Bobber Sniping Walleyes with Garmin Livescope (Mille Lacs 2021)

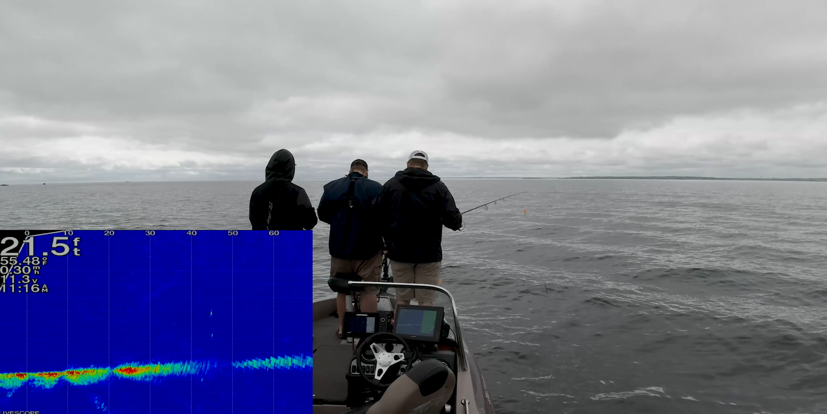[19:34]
On screen: depth 21.5 ft
They're under Luke now. We'll see if they'll eat his thing. Ooh, look at that thing. That might be a muskie. Way up high. Whereas my fish that swam all the way up. Did you see him keep coming up with it? Did your bobber just I saw the fish swim through my thing in it, and then it was gone. So I looked up and my bobber's gone. But I felt it like as I got towards the top.